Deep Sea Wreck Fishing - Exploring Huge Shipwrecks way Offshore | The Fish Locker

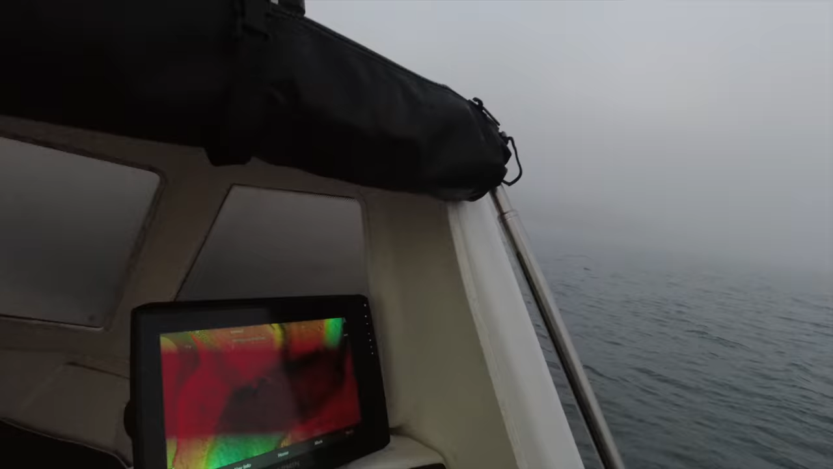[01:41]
system here you can see it there look
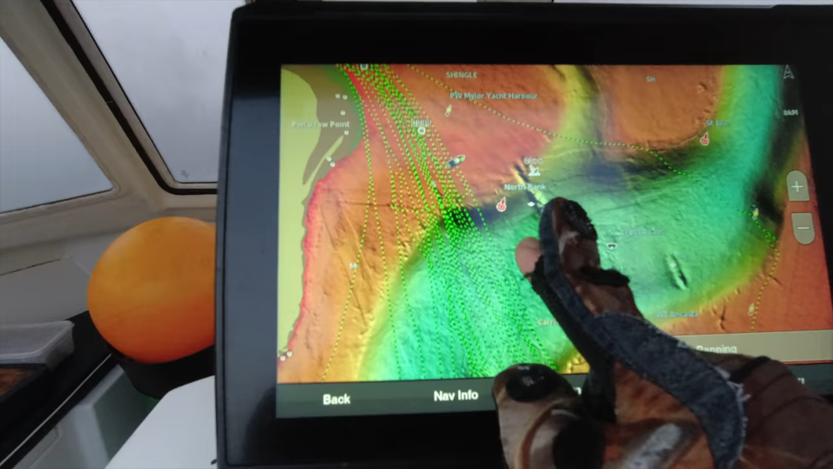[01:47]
see what I mean
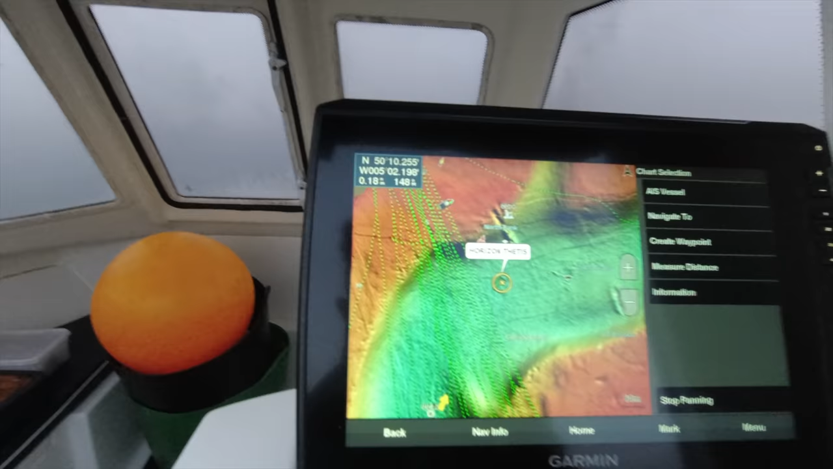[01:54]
so yeah perfect for on a night or when it's foggy now certain vessels of a certain size they have AIS
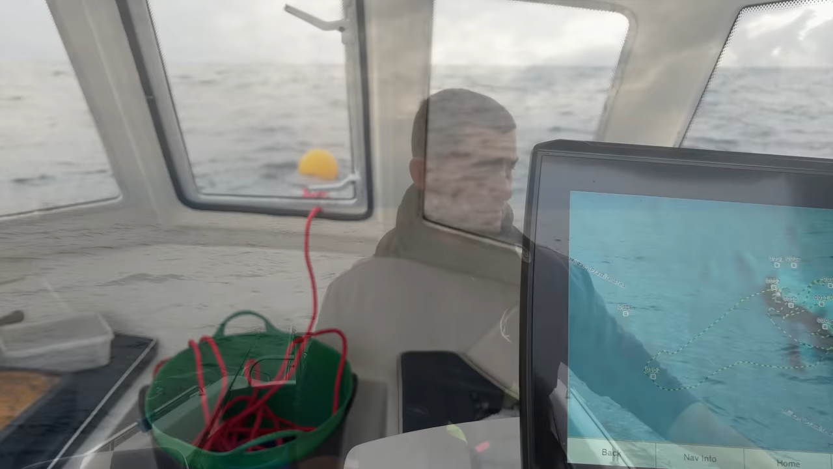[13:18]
You can see the anchor boy up the front this is where I put my anchor down and you can see it's sat me right on the corner